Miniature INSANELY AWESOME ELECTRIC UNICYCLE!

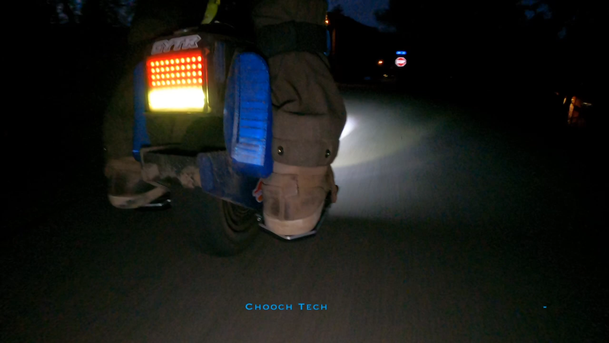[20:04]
You see how it's kind of. Pointing down at the road. If I wanted it. To be farther up. And I wanted my beam.